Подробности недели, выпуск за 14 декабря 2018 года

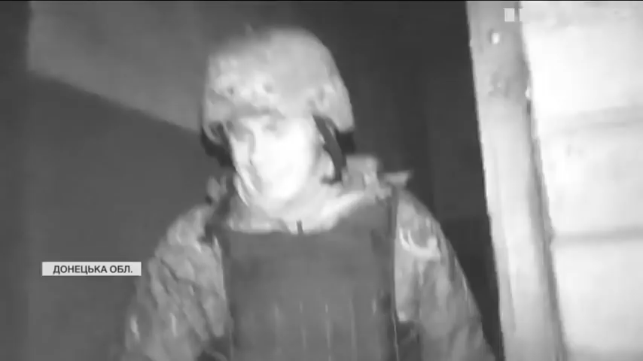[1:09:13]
Цей матеріал ми знімали майже в суцільній темряві, в режимі інфрачервоного фільмування. Після заходу сонця світло тут, на Авдіївській промці.
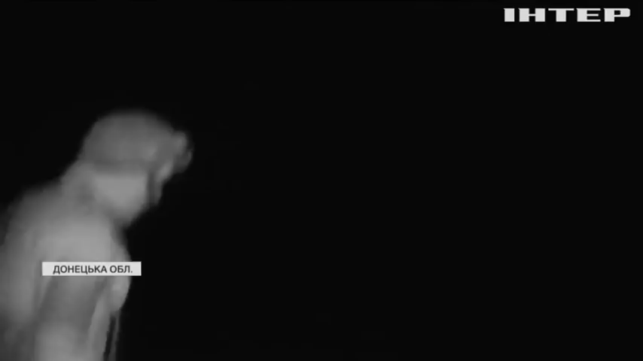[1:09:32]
Військові підсвічують спеціальними ліхтарями із фільтрами, які мають мінімальне розсіювання. Нас ведуть лабіринтом окопів і розбитих будівель.
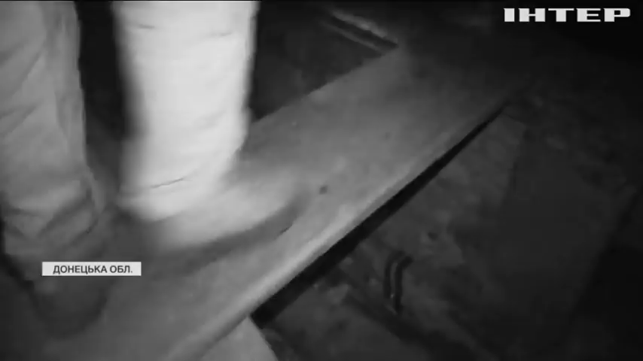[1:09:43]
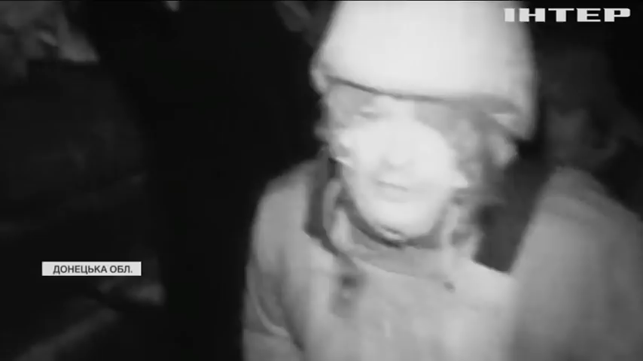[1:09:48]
Перше, на що звертаєш увагу, на те, як дуже філігранно військові ходять тут уповнити темряві.
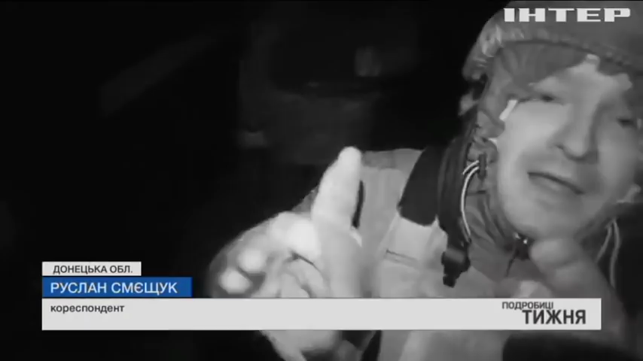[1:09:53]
Я вже декілька разів впав, а вони це роблять в три рази швидше і не падають.
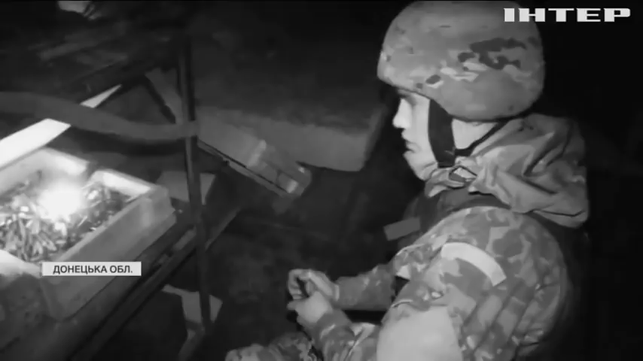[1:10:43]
Хлопці помічають, ворог небезпечно близько б'є по сусідній позиції.
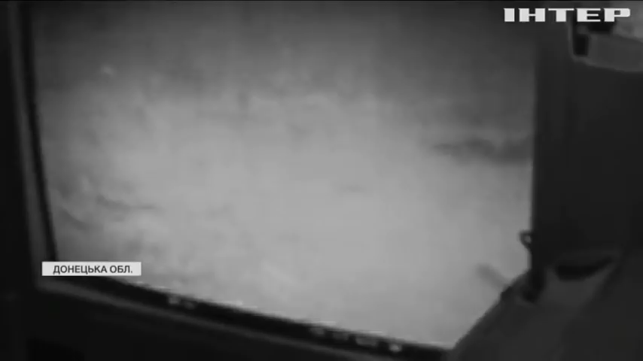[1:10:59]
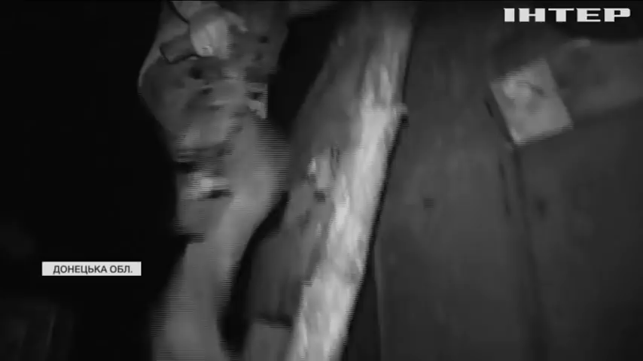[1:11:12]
Під ствольними гранатометами, так званими вогами, накривають ворожого кулеметника.
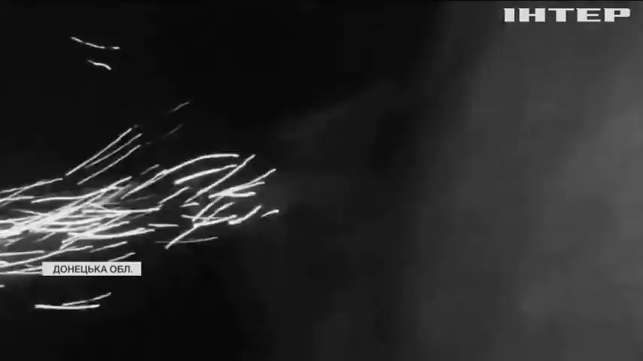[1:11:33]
Один із пострілів досягає мети. Противник починає накривати вогнем ще активніше.
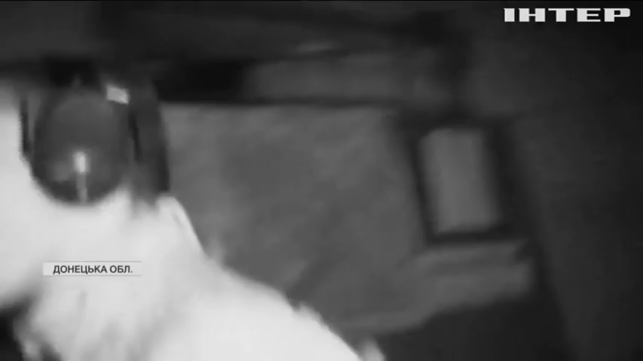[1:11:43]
Бій досягає кульмінації. Ти жив? Що-то забрячемо бахало.
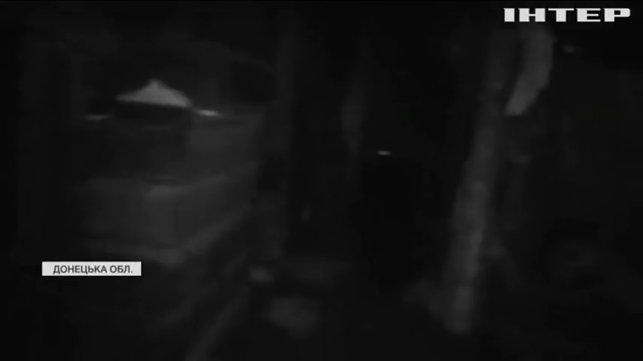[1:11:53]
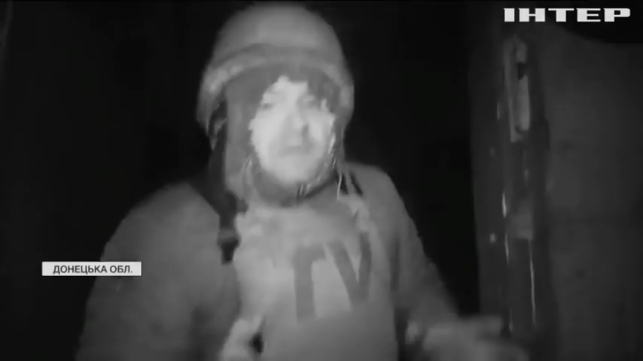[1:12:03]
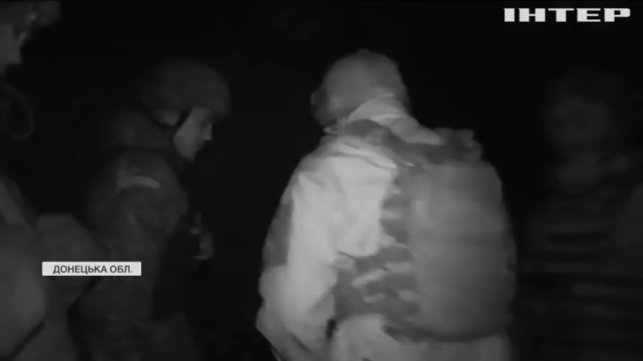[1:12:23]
Та після гідної відповіді ворог поступово затихає.